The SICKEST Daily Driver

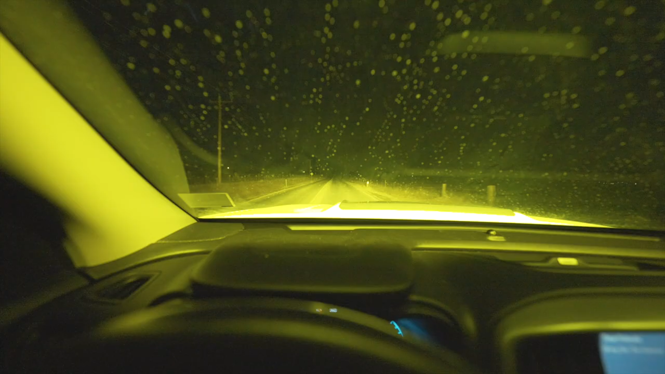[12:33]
Oh, shit. Windows are dirty. Let me turn them sons of bitches on.